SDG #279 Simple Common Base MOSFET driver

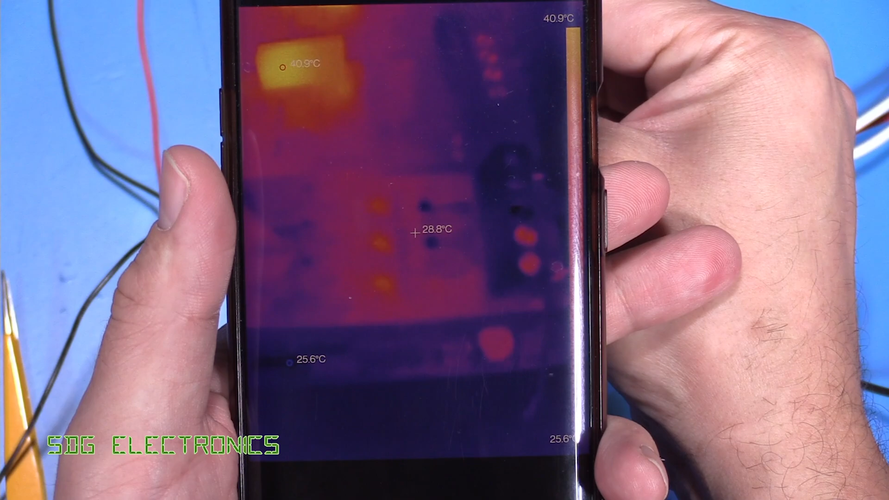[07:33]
On screen: spot 28.8°C, scale top 40.9°C
And once again, looking at the output MOSFETs, we've got the crosshair just there, and we can see that MOSFET doesn't appear to be heating up at all. So it looks like that circuit could work without that additional buffer.